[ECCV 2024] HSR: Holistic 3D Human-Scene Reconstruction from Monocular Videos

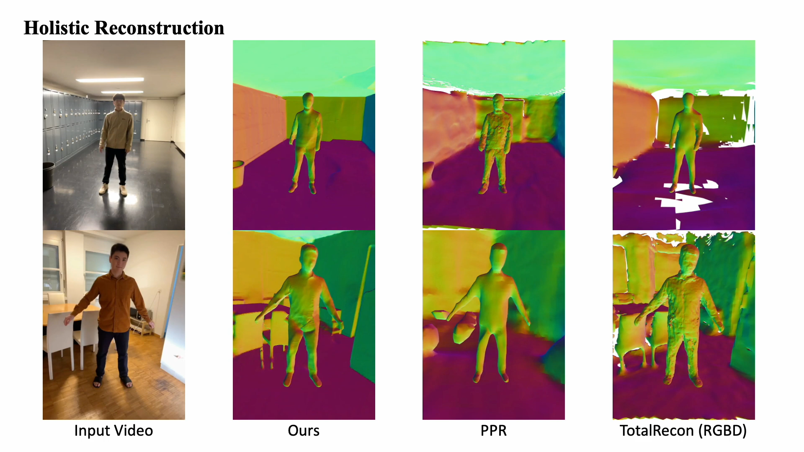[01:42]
We compared our method to holistic reconstruction methods like PPR and Total Recon,
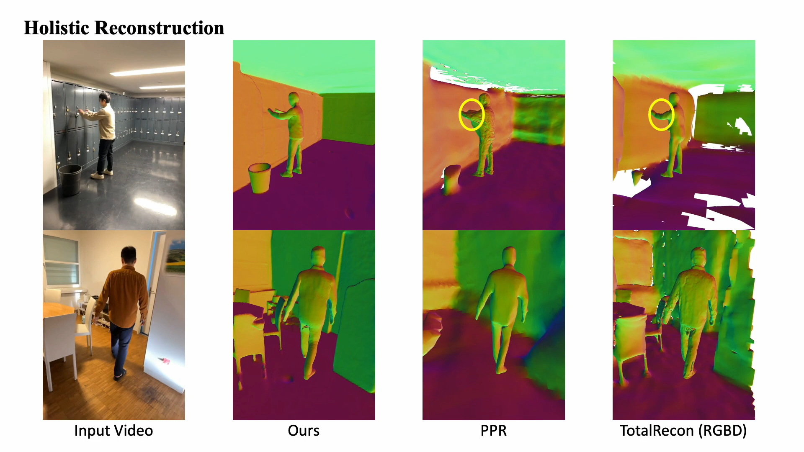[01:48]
finding that our approach offers significantly better reconstruction quality and more accurate human scene contact.
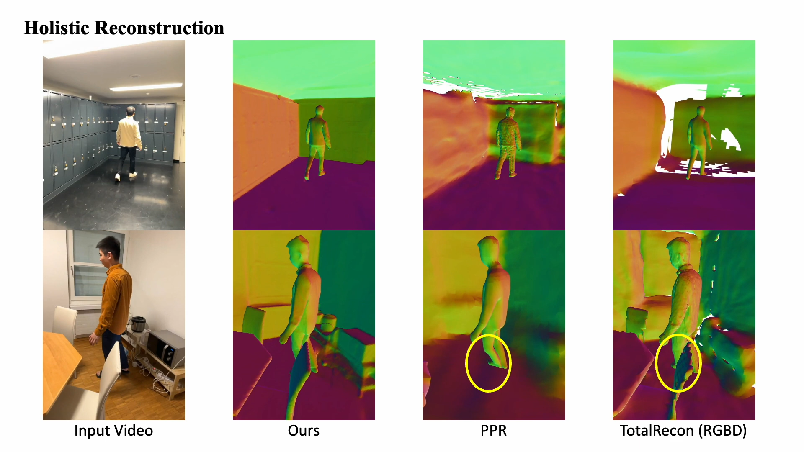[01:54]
We also compare our method with state-of-the-art human reconstruction methods, SelfRecon and VID2 Avatar.
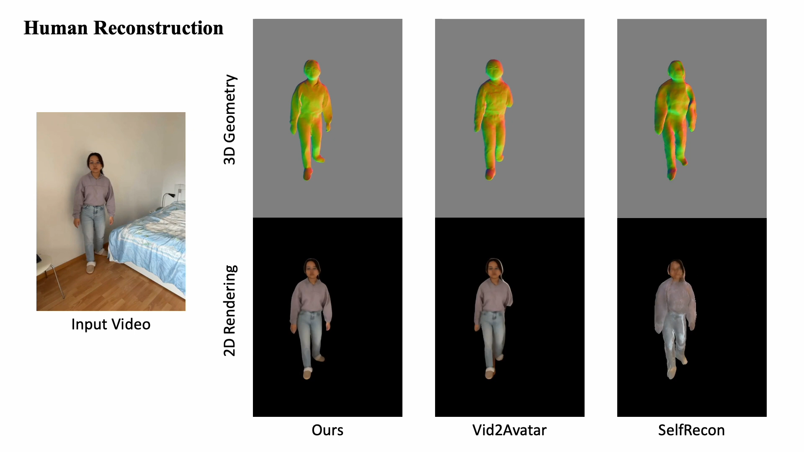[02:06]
SelfRecon, which relies on human masks as input, often suffers from segmentation errors, as demonstrated here.
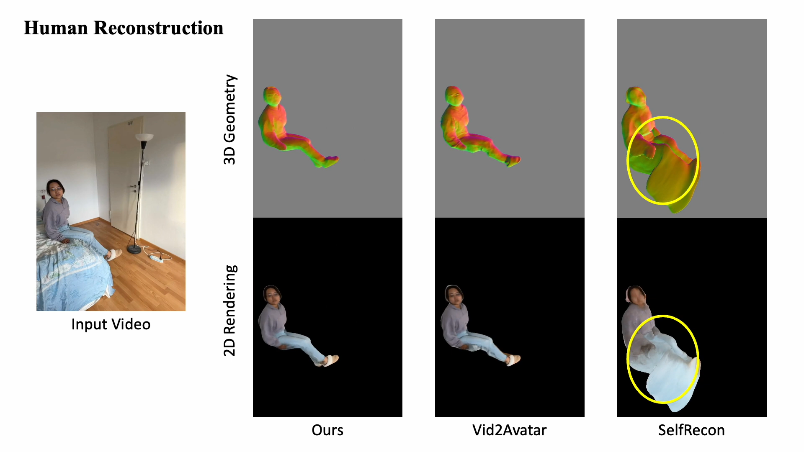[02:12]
VID2 Avatar,
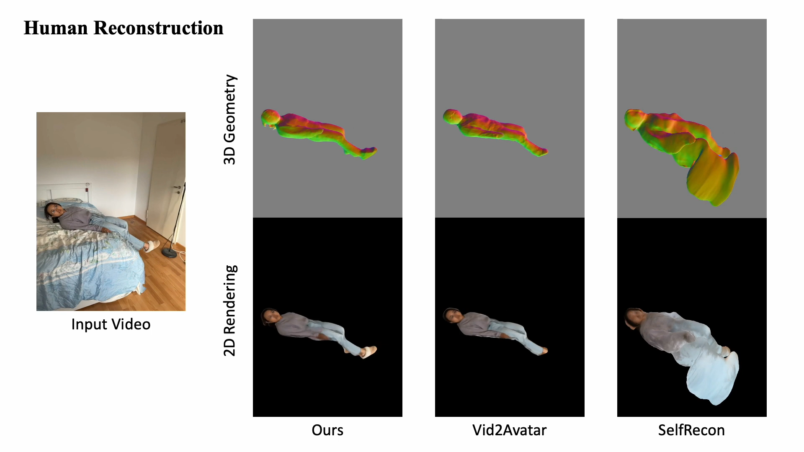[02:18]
employing a self-supervised decomposition loss for foreground- background separation leads to truncated bodies when initial human poses are inaccurate.
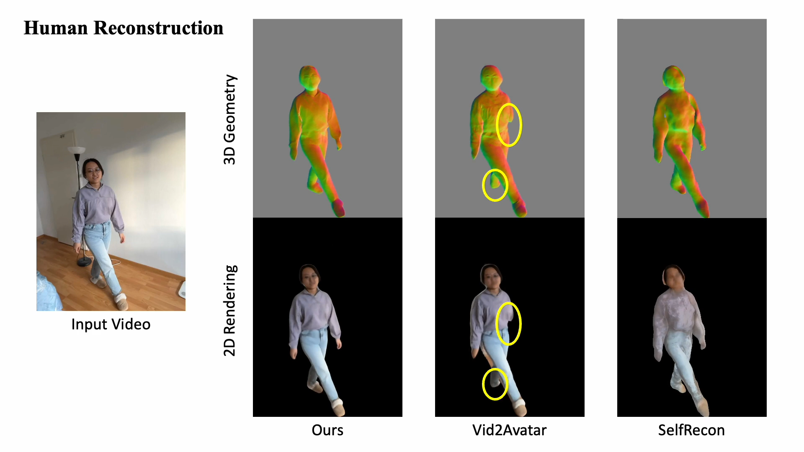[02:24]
In contrast,
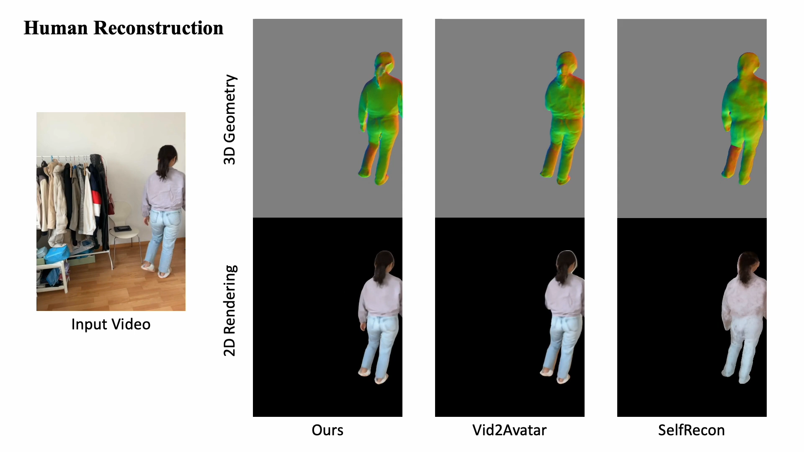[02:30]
our method accurately models the surrounding background and decouples the foreground and background using the multi-view consistency
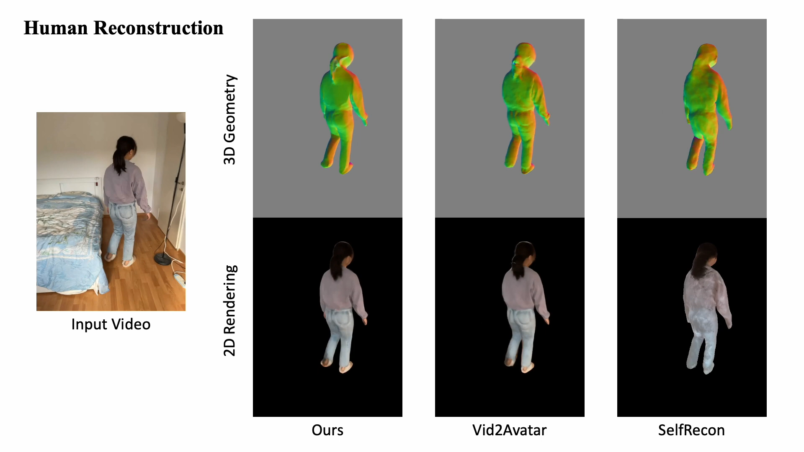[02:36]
of the scene and temporal consistency of the canonical human model.
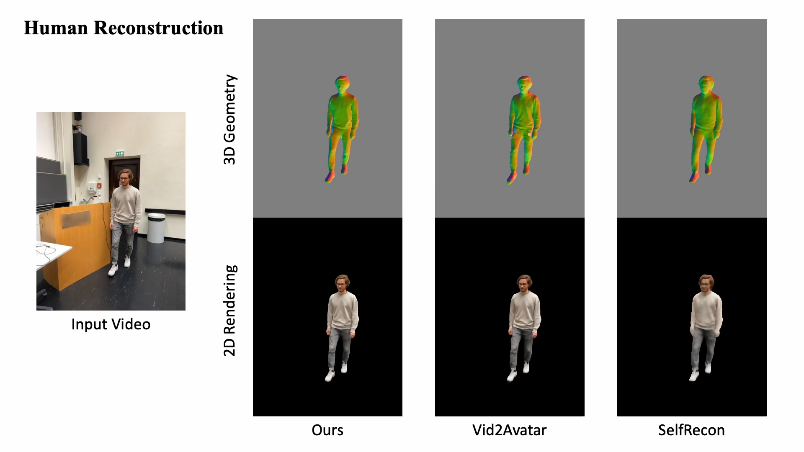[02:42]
Moreover, our method accurately models the spatial relationship between humans and objects in the scene,
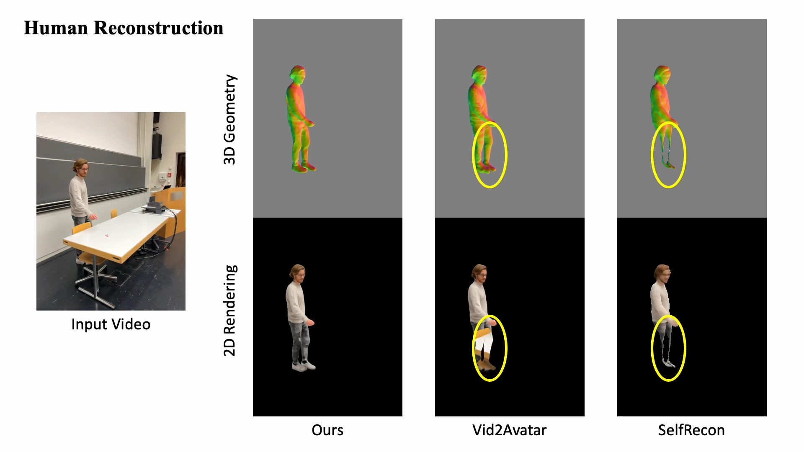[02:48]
effectively handling occlusions, a challenge that baseline methods struggle with.
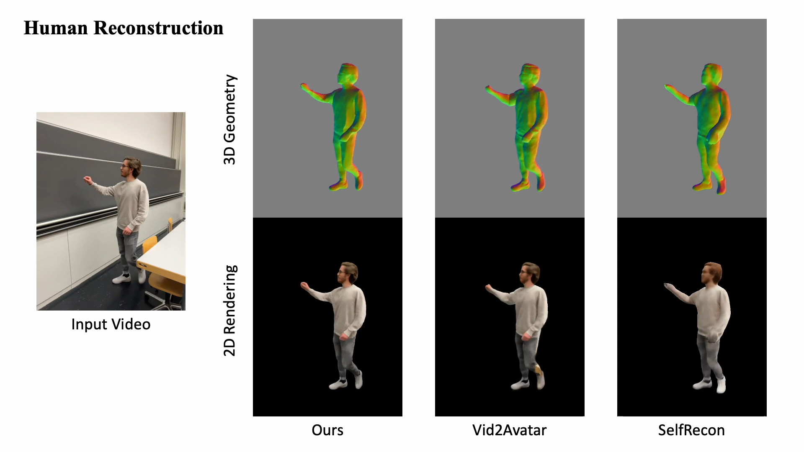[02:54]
In our ablation study, we analysed the effectiveness of our global optimisation strategy by comparing our method with a variant that trains each neural field separately.